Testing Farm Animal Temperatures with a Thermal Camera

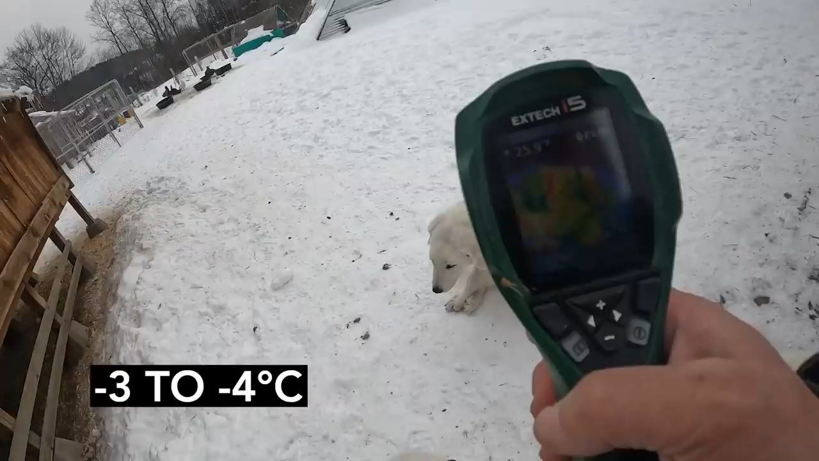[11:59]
abby's in there like about 25 27 degrees
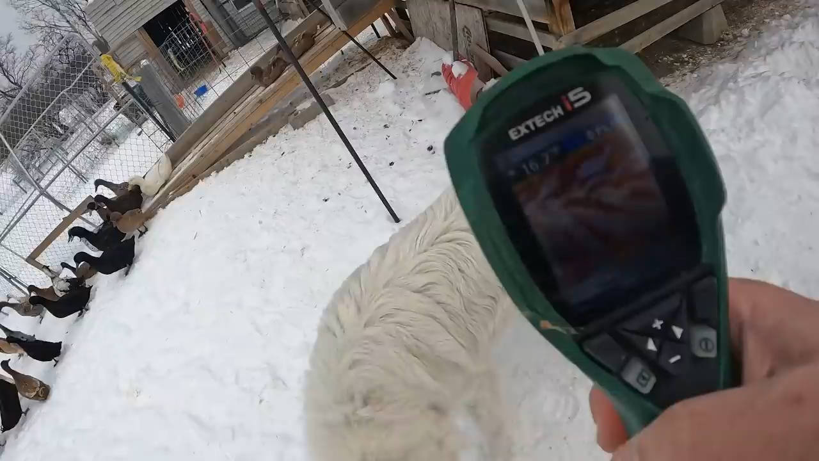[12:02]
toby in his back parts is like 16 18 14 degrees that actually means that toby does a little bit better of a job holding in his heat than abby does
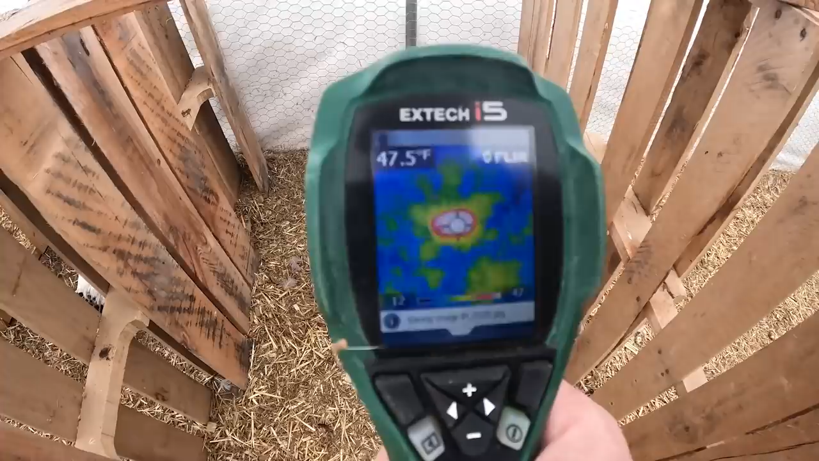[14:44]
On screen: spot 47.5°F
itself is like 47 degrees and the ground temperature right around it is like 21 22 degrees hey
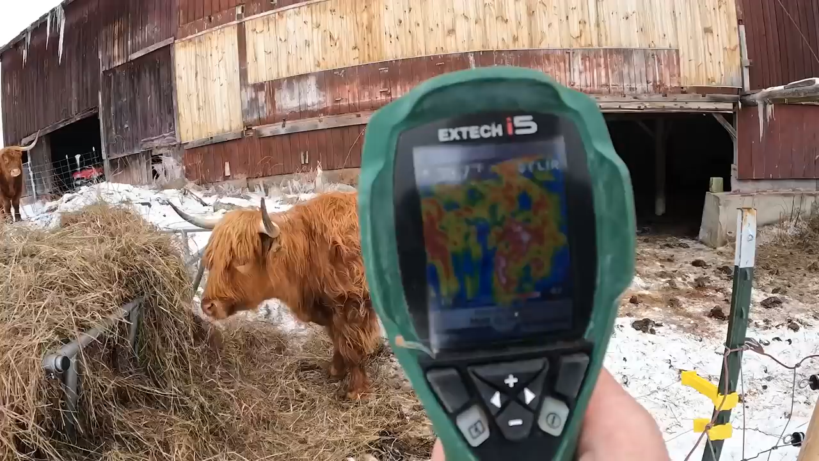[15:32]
degrees like see where it's all white and red that's pretty warm over there tops out at 47 according to the meter if you look at her head and neck it's like in the